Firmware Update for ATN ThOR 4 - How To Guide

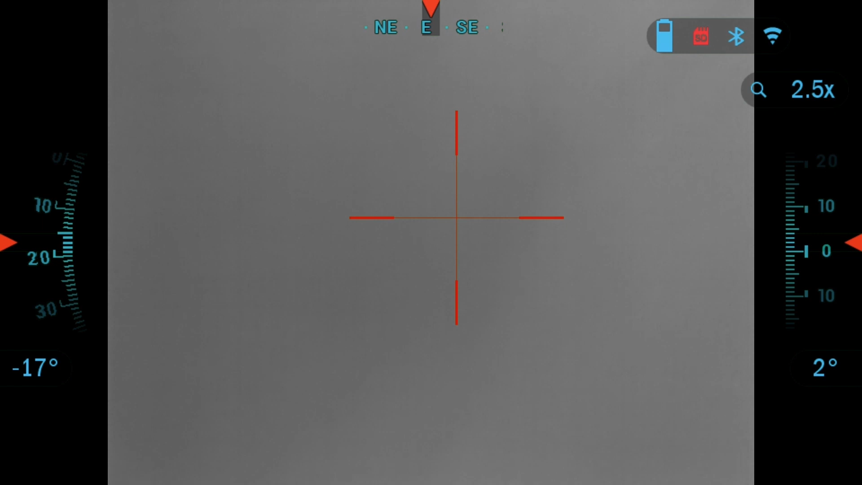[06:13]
The first one is you need to do a restore factory settings but that will erase your x and y, your zero and any ballistic profiles that you have. So to save them and not go through the whole zero
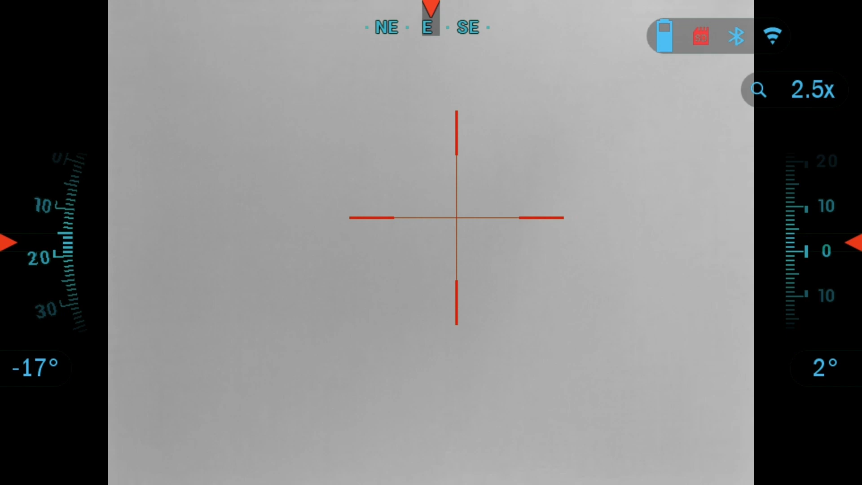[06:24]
process again you can go click enter. I'm sorry the ok button.